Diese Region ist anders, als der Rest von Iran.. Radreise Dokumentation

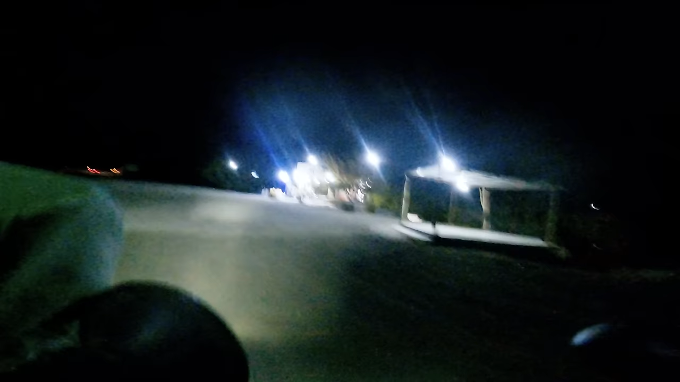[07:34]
Oh mein Gott. Hier sind tatsächlich zwei kleine Dörfer im Nichts. Oh ja, Baby. Ich brauche eigentlich nichts, aber heißes Wasser wäre Premium, Mann.